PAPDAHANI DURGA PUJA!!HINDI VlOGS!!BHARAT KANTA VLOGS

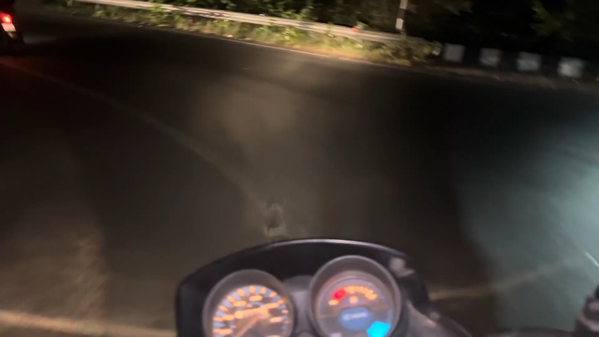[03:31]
हम पानी घाटी उतर रहे हैं पुरा देख से कब इतना रात हो गया